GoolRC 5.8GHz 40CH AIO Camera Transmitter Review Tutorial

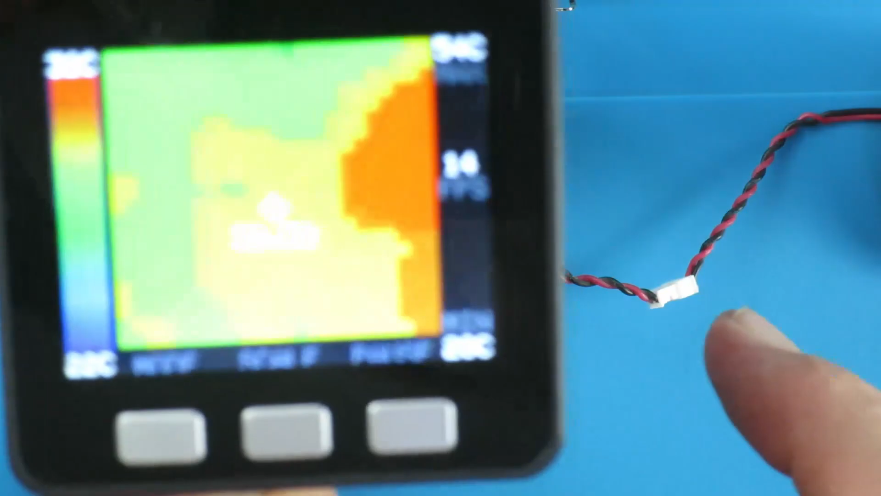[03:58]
Recently I built this little thermal imaging camera and let's see what we can measure on here.
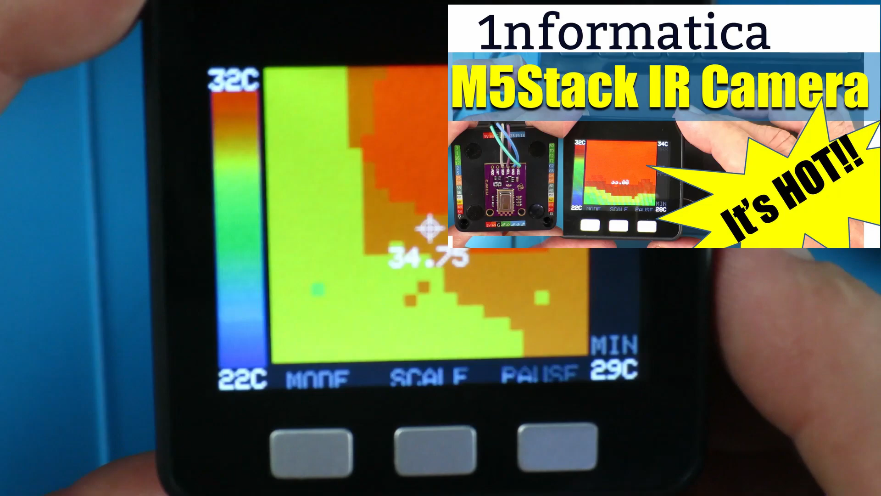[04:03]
On screen: min 29°C, scale top 32°C, scale bottom 22°C
Auto scale it. We can see the upper range 70 of degrees there.
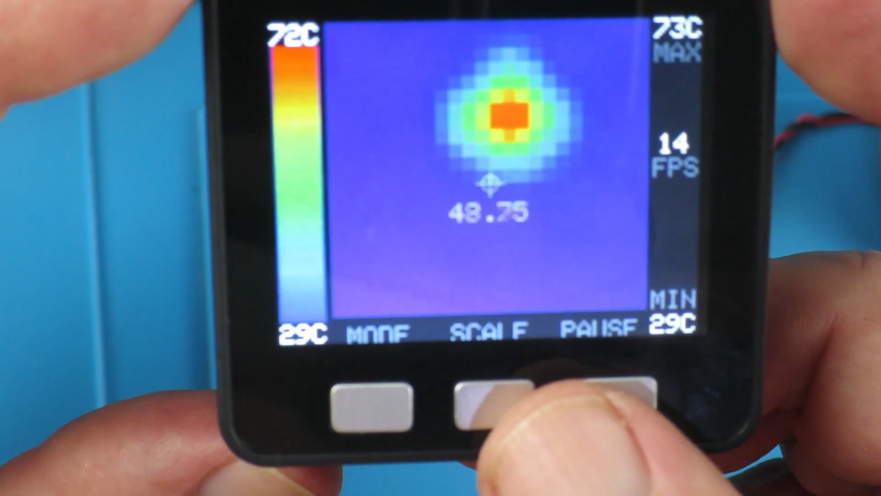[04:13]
On screen: max 73°C, min 29°C, scale top 72°C, scale bottom 29°C
And I'm deliberately keeping the threshold out of the hotspot because it's running over 80 degrees.
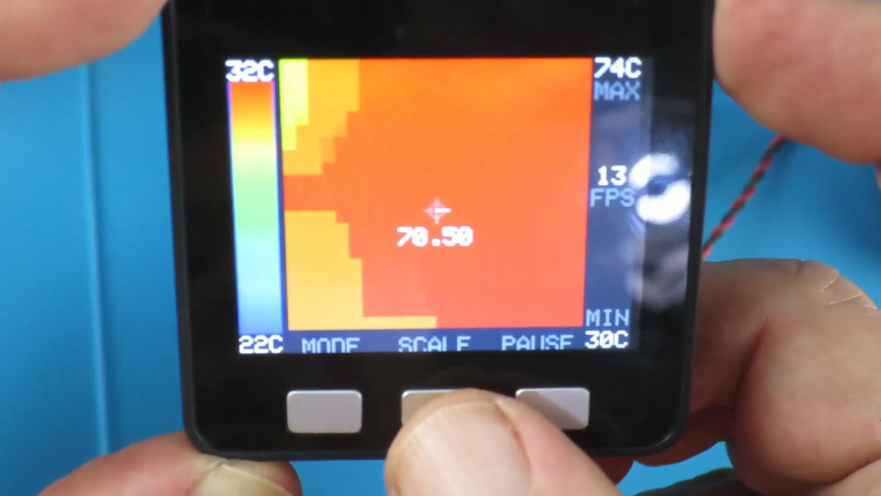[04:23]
On screen: max 74°C, min 30°C, scale top 32°C, scale bottom 22°C
And 80 degrees is the threshold of this particular sensor. So, it is running at that sort of level. Let's just try and move in there again.
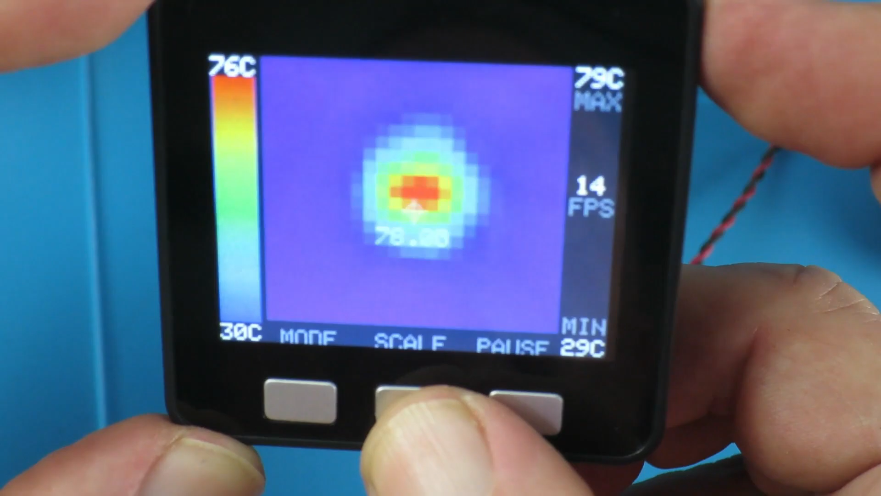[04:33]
On screen: max 79°C, min 29°C, scale top 76°C, scale bottom 30°C
And what that's going to do to the long term longevity of the camera I don't know.